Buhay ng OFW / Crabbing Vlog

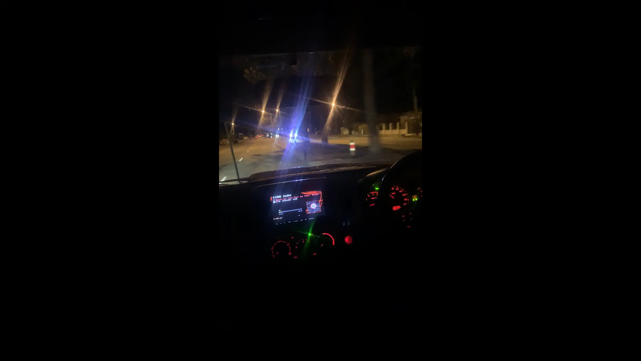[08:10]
Tama yan guys. Bakit di ka pumula? Ang bilis lumikaw ng Triton mga guys. Kurbana 120. Ka-atras pa yan. Lapit na tayo mga guys. Lapit na, ito na. In